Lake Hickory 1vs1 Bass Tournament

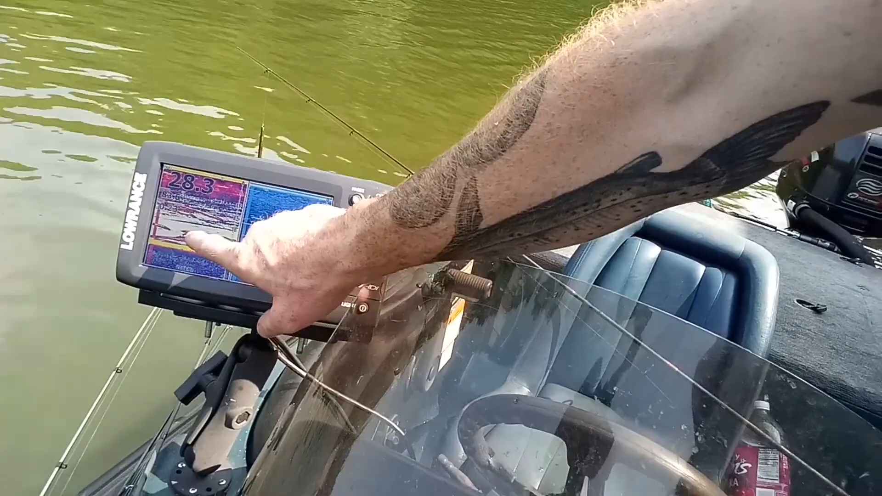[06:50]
See, the bait is stacked. That might be bass, but I've been getting a lot of perch bites, maybe even some bluegill. The herring just move and never stop moving.